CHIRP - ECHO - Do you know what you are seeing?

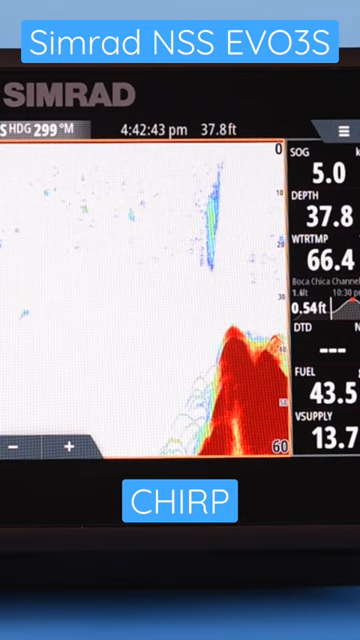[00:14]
On screen: depth 37.8 ft
What CHIRP does is it renders a better definition image of the bottom and structures just off the bottom. So with CHIRP it's going to be easier to identify individual fish, it's going to be easier to identify fish just on the just off the surface of the bottom. Without CHIRP it might not read that as a fish, it might read it as part of the bottom. If you had a bunch of fish close together like you do in here,
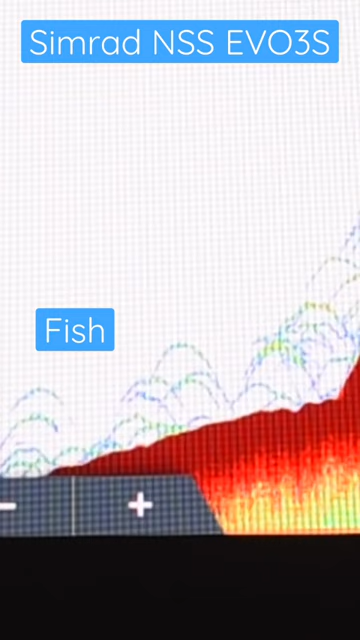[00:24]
if you didn't have CHIRP it might read it just as a large blob rather than individual fish.
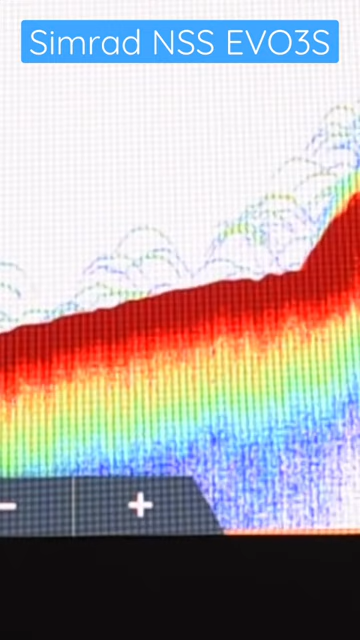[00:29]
Okay let's start with the bottom image.
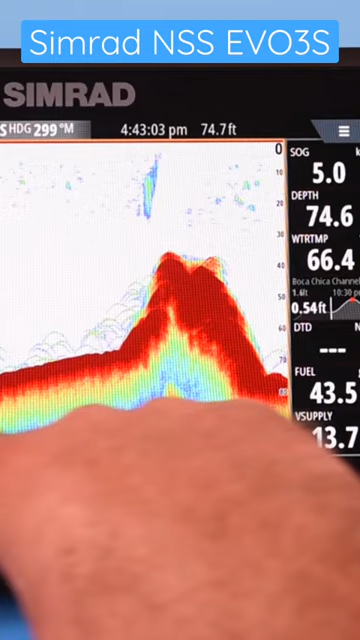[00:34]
Now you see we've got a really thick red line here and what that's indicating on this fish finder is we're on a very dense or hard bottom. The thicker that red is, the denser it is. So we've got a hard bottom here maybe hard pack sand and you see we've got a much thicker red area here so we've got rocks or something because we're getting very strong feedback from the sounder.
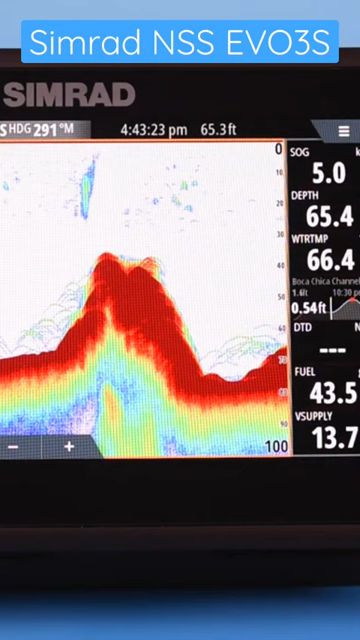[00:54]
And basically the way a fish finder works or traditional sounder works is